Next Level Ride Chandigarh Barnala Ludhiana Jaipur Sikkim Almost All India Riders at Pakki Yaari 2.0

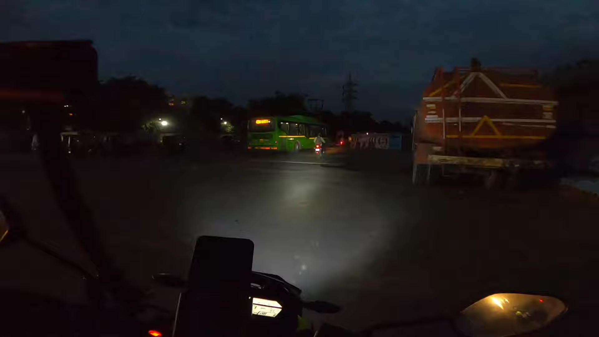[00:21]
होफुली मैं छे साड़े शे वही तक मुकरबा चौक पहुच ज आज चुकी है कि का देखने वा निकल रहे हैं यह देखिए अभी अंधेरा यह रखा है थोड़ा पर हो जाएगा जब घर से निकला था तो पास